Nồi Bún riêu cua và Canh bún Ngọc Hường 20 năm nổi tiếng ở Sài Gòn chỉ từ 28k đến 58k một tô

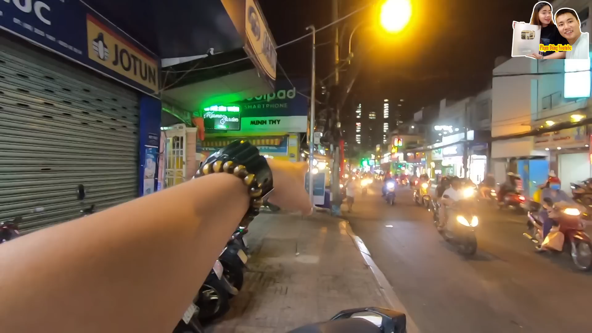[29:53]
Tới thì mình đi phía dưới bên này á là vòng xoay ngã 6 Dân Chủ. Thì cách đây khoảng 500 m thôi. Còn phía trên này này, các bạn đi lên phía trên này là công viên Lê Thị Riêng.